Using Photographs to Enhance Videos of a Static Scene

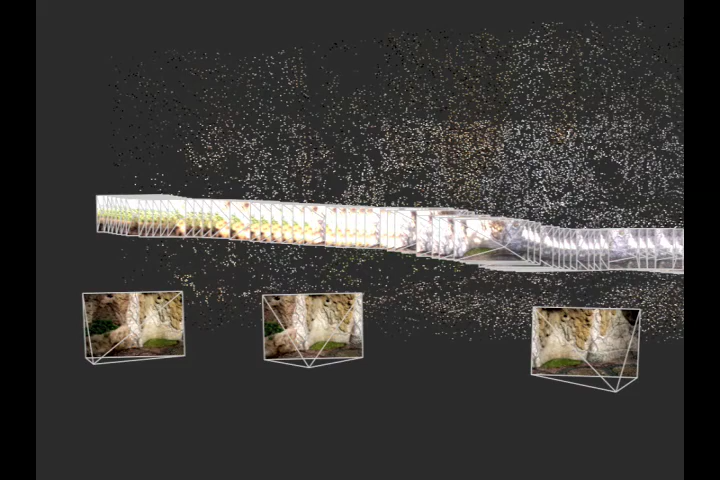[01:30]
We then use a novel multi-view stereo technique to estimate the view-dependent depth maps for each video frame.
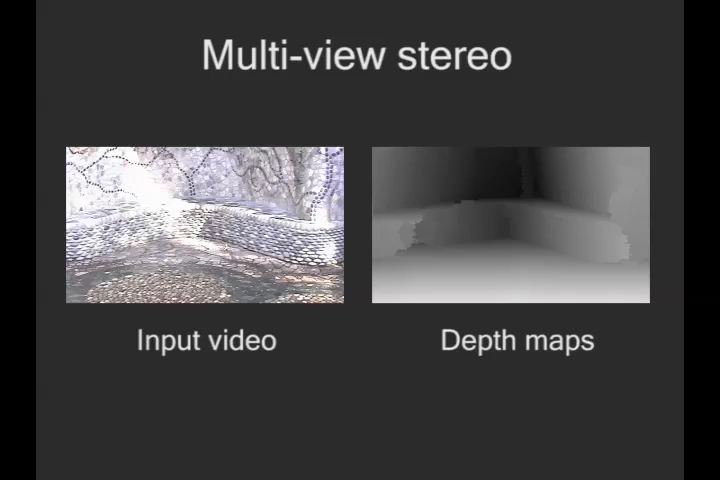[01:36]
Depths are also computed for each of the still photographs.
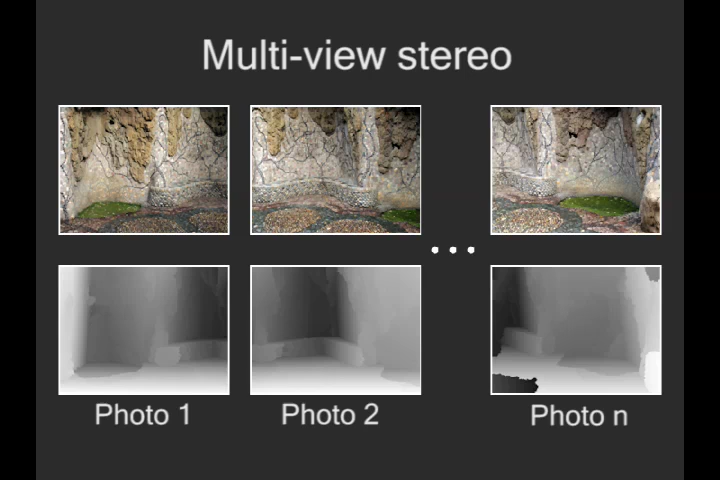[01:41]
In the next step of our system for rendering image-based video, we use the depths estimated in the previous phase to warp the photographs into the viewpoints of the video frames.